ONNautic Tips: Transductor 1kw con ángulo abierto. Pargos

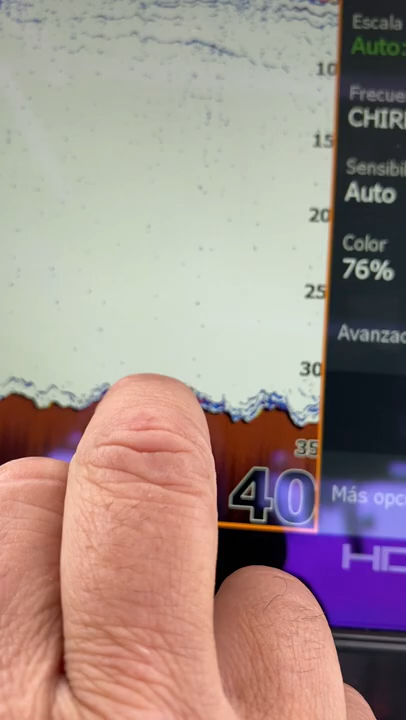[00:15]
Seguimos pasando. Estos son más calamares.
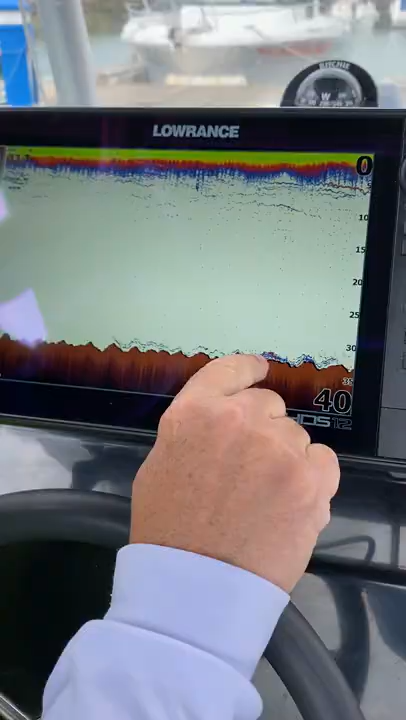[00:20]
Contamos 1, 2, 3, 4, 5 individuos en este caso.
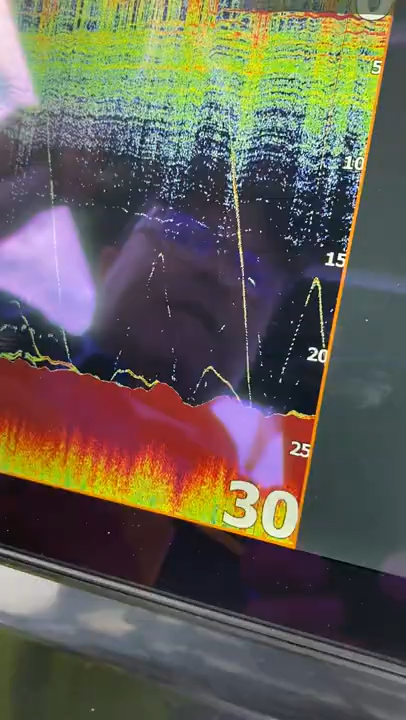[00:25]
Esta es la paleta de color número 11 y fijaros qué curioso esta pantalla.
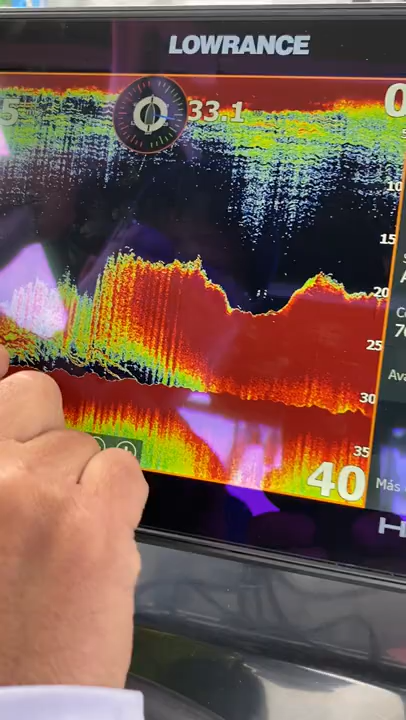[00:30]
Como tenemos una serie de pargos, sabemos porque cogimos uno, metidos dentro de la nube de pespasto.
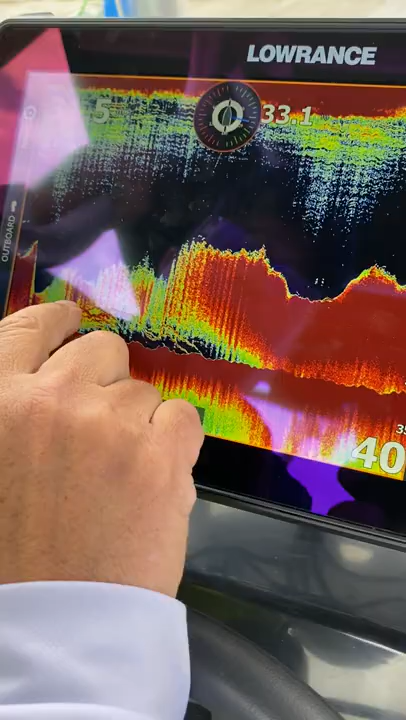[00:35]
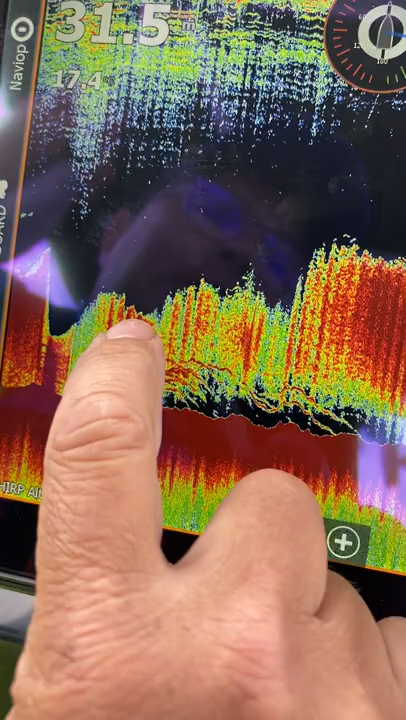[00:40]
Aquí la nube está mucho más abierta, el pescado se está literalmente acojonado, se separa y aquí se aprieta.
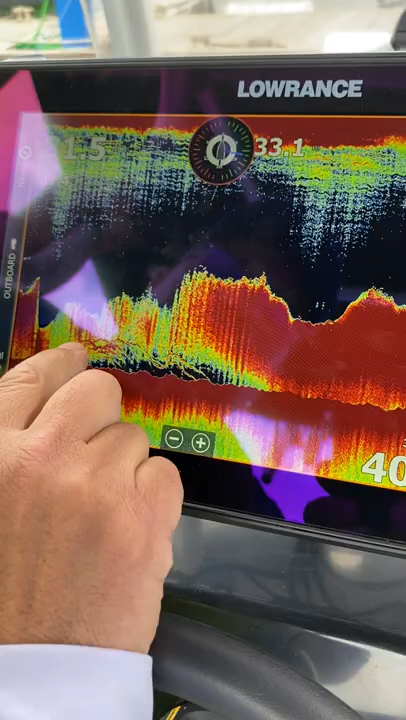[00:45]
Y mirad cómo se distingue perfectamente y se pueden contar uno a uno los ecos de los peces.
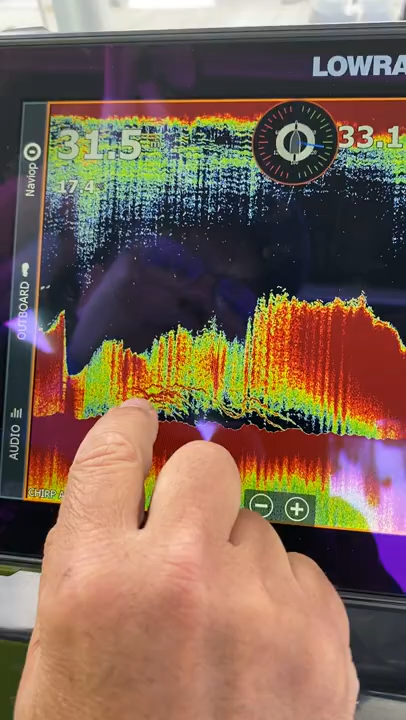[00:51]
1, 2, 3, 4, 5, 6, 7, 8... Allá bastante movimiento.